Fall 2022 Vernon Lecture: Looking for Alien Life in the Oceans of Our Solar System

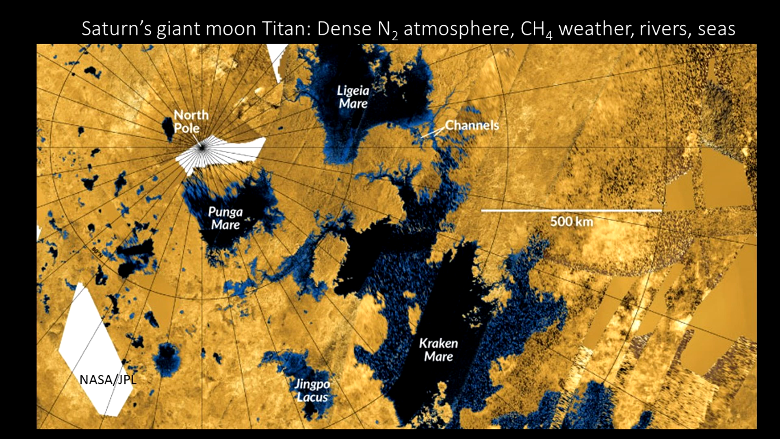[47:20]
to penetrate that haze not only do we know that but we also know something about the composition of these lakes and seas and by the way kraken mare is in absolute